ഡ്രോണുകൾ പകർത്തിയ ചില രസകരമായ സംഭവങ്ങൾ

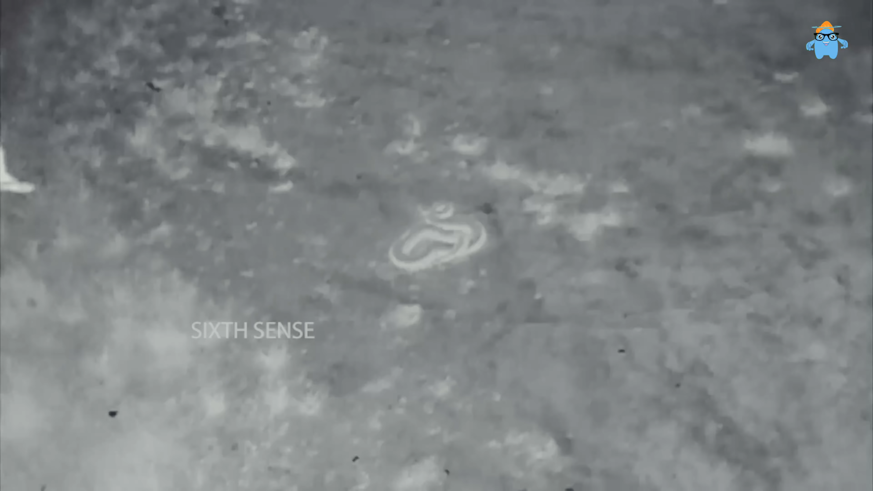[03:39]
ഇത് നോക്കിയാൽ കൃത്യമായി കാണാം അയാൾ ഒറ്റയ്ക്കാണ് ഇത്രയും വലിയ ഒരു പാമ്പിനെ പിടിക്കുന്നത്.
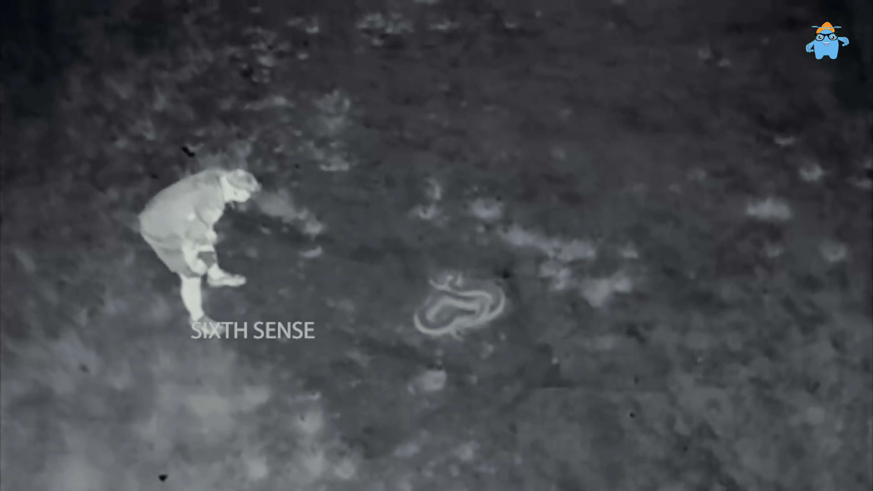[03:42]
തെർമൽ ക്യാമറ ഉപയോഗിച്ചാണ് ഡ്രോൺ ഈ ദൃശ്യങ്ങൾ പകർത്തിയത്. എന്തായാലും പാമ്പ് പിടുത്തത്തിൽ അയാൾ എക്സ്പെർട്ട് ആണെന്ന് തോന്നുന്നു. പിന്നീട് വ്യക്തമായ ചിത്രങ്ങളിൽ നമുക്ക് കാണാം വലിയൊരു മലമ്പാമ്പിനെയാണ് അയാൾ പിടിച്ചിരിക്കുന്നത്.
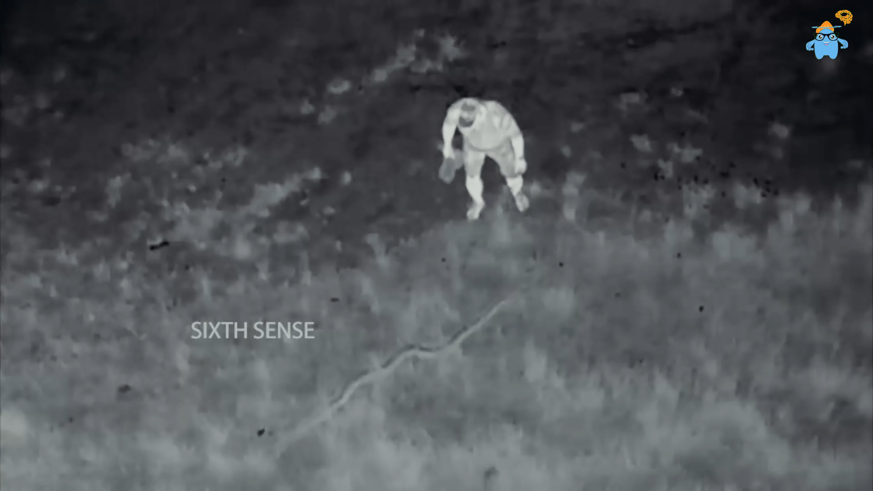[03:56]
അപ്രതീക്ഷിതമായി ഡ്രോൺ പറത്തുമ്പോഴാണ് ഇങ്ങനെ ഒരു ദൃശ്യം കിട്ടിയത്. നമ്പർ 7, ഡ്രോണിനെ കണ്ടാലും പേടി.